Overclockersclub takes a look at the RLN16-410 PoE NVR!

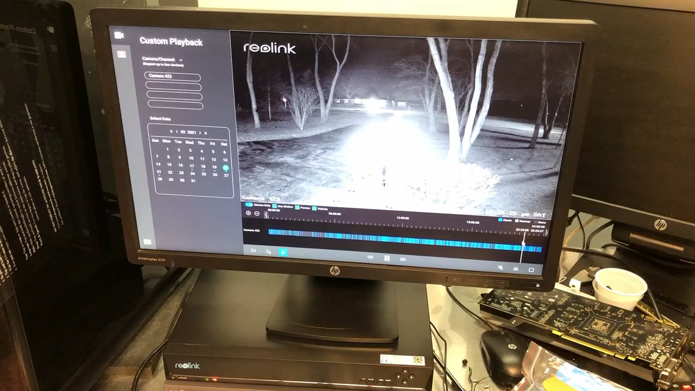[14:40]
So again, uh, very nice NVR. Now on the playback, I can play back up to four channels that I can select.
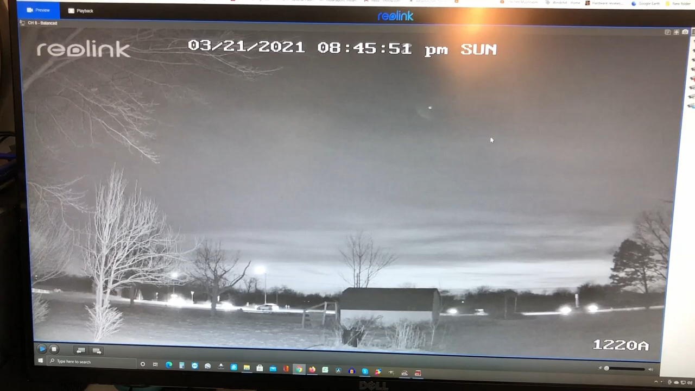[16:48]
If you know the IP address, which you can get through the NVR or through your PC app, your phone app, I should say. I can log into this.